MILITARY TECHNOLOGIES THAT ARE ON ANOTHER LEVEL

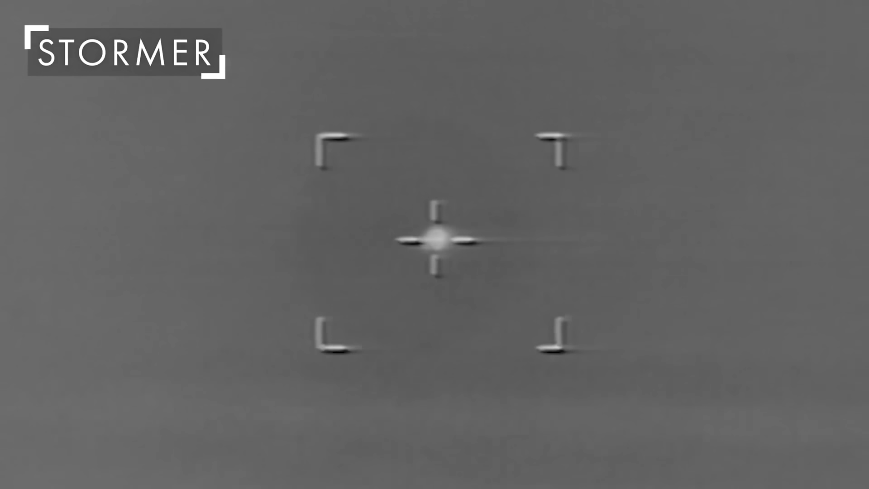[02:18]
what's cool is it uses a laser not heat to find targets